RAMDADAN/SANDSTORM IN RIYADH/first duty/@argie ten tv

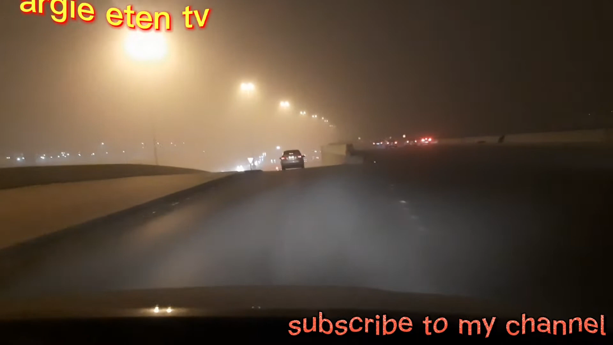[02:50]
Dumilim yung kalsada, mga kabayan. Kahit na malayo ka, para rin kapit ka. Dahan-dahan lang tayo.